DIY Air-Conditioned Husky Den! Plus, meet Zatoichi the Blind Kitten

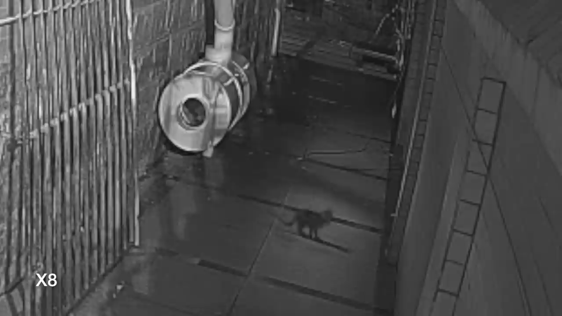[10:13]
Zatoichi had some tuna and rested for a few hours, but then she got bored and wanted to explore, so she climbed out of her tube.
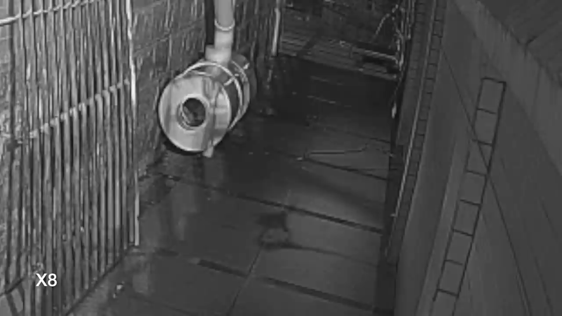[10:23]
Oh, Zatoichi is so blind. So mostly she just bumped into walls.